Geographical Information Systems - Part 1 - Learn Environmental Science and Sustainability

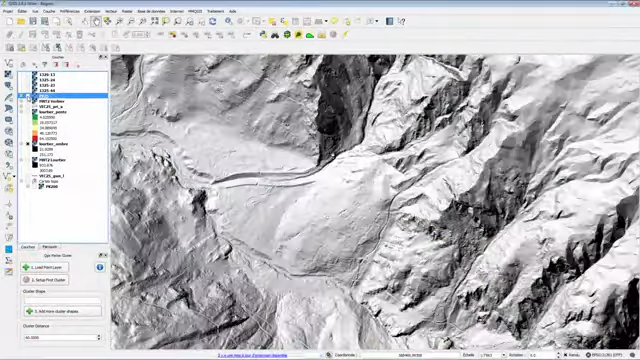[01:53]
The manipulation of geo-data is facilitated by integrated tools that allow the analysis of landscape features,